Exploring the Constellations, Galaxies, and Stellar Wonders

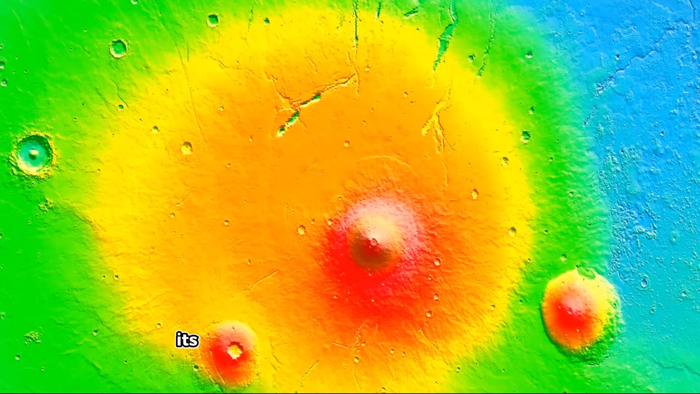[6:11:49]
Its surface displays a series of lava flows extending from the volcano.